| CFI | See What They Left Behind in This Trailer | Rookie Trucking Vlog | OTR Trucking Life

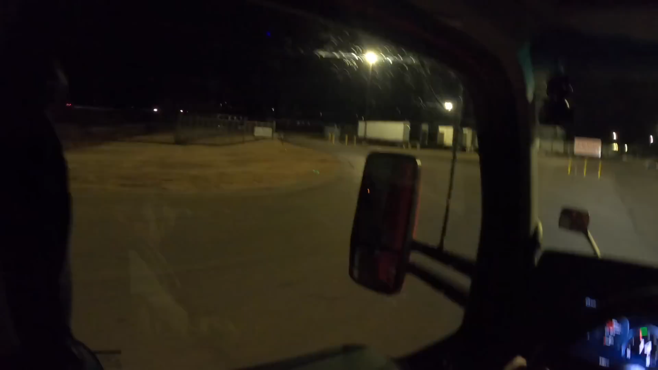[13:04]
so we gotta go through this gate here hopefully there's actually spots to drop this trailer in and there may not be because of the uh
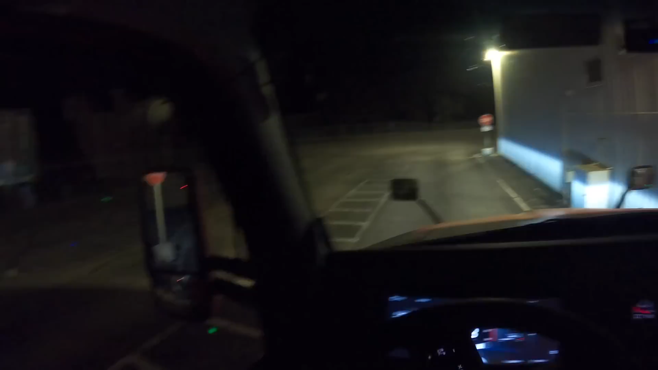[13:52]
yeah if i have my tandems back i don't think i'm making that all right we gotta go in
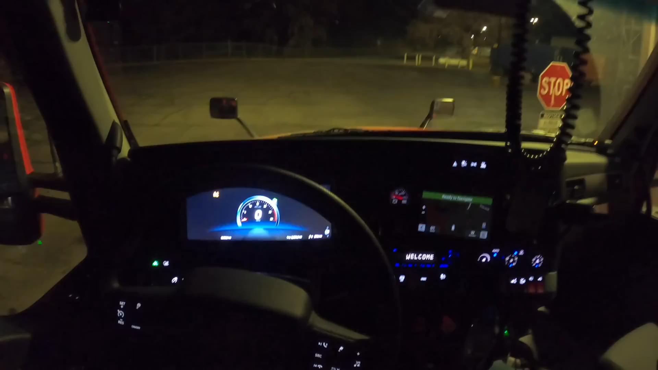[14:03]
all right guys we got told d11 is our spot number it's gonna be a little bit easier to set up than the last one the last time we had to do like a flip around
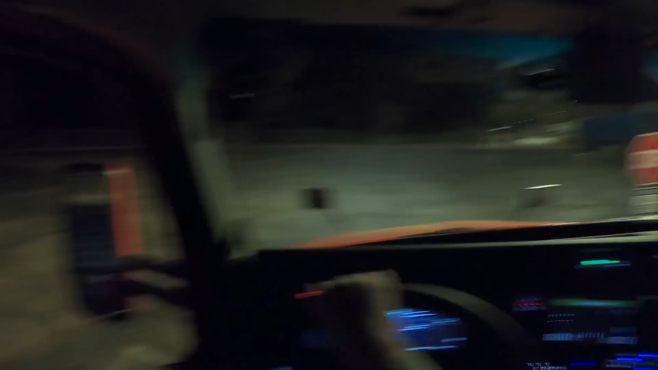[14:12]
and it's gonna be on our side side so we pretty good here
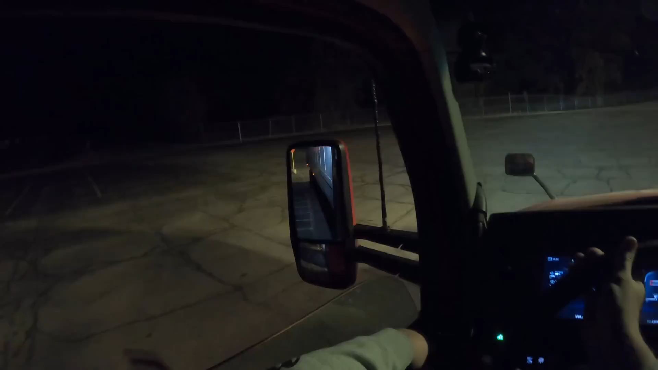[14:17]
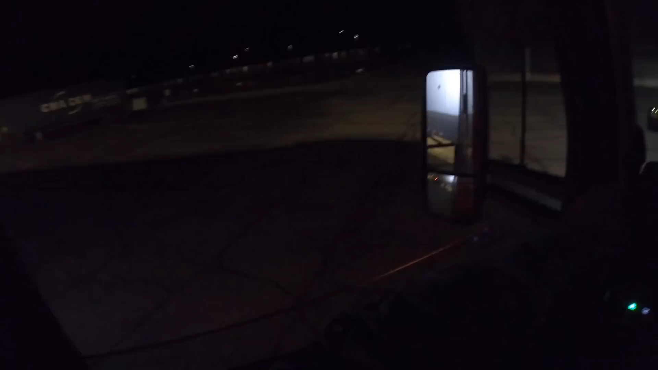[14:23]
look how bright these headlights are though so nice i think it's gonna be right next to that other cfi down there
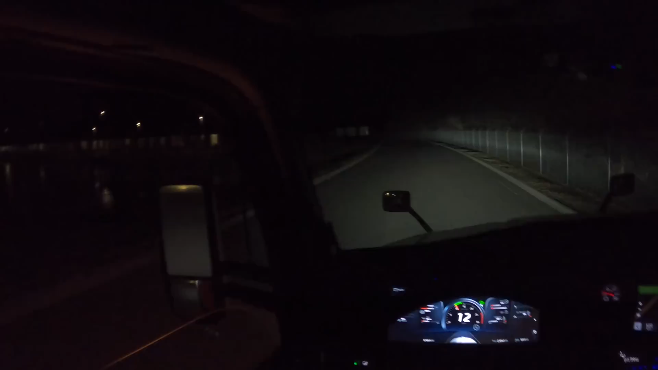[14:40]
yeah at least my headlights are working this time for sure last time they didn't work and it wasn't this dark when i got here last time but
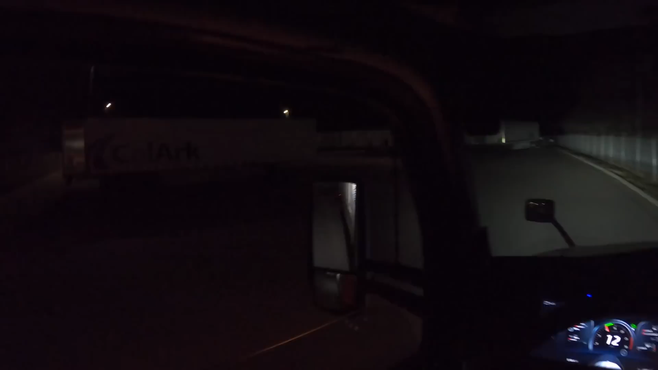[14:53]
i'm gonna try to set up a 45 everyone always says do a 45 would be a lot easier so we're gonna try to do it
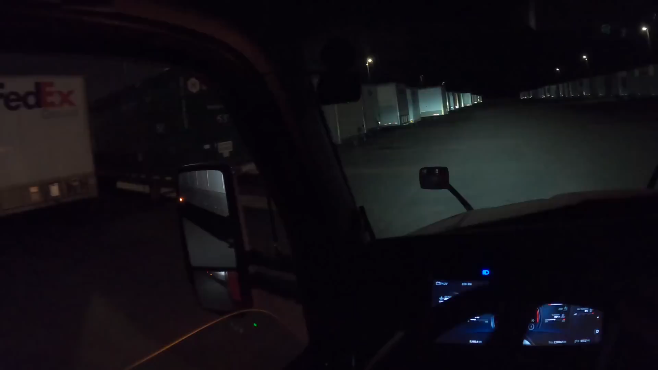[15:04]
do that oh yeah they're marked on the back fence wall the cfi is sticking out really far though
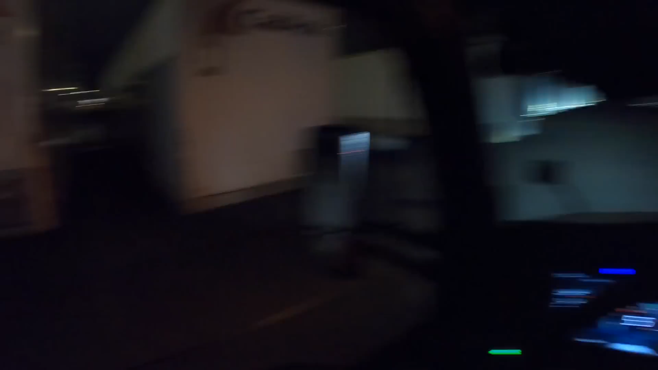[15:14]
it's super far all right there it is d11 so i think you come up to here and then you cut it hard right